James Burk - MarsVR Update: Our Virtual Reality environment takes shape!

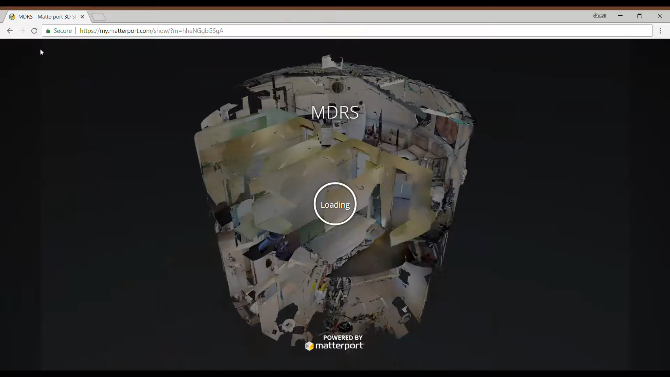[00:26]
First, we brought along a 360-degree Matterport camera and our Director of Engineering,
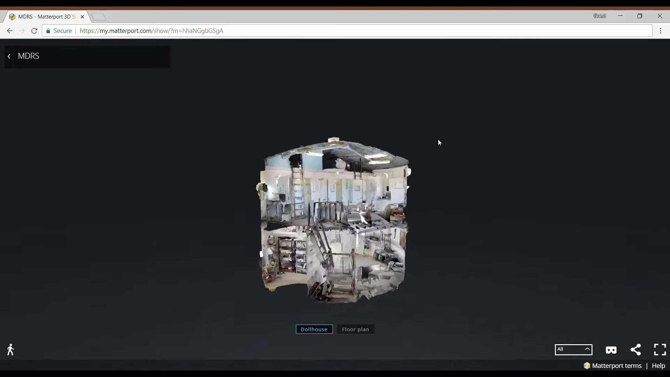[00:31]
Shannon Norell, took several dozen scans all throughout the inside of the MDRS HAB and the other facilities,
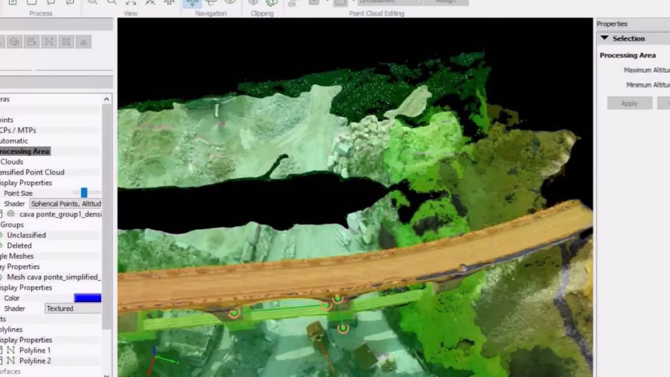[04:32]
Pix4D provided us a free license to their industry-leading drone mapping and photogrammetry software, which we've been using extensively to process our terrain scans.